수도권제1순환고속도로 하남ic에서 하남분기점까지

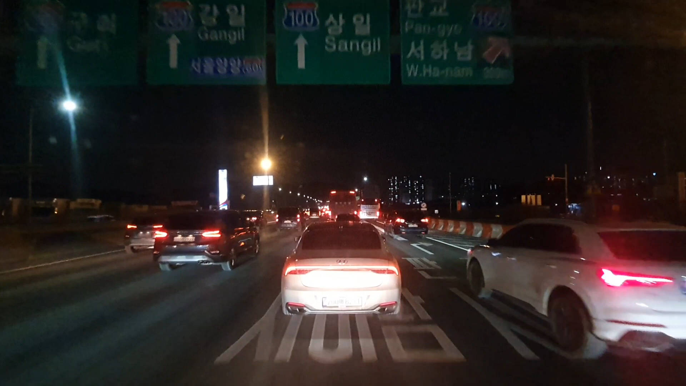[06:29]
1km 앞 하남 분기점에서 구리 서울 양양 고속도로 상일 방면 왼쪽으로 주행하세요.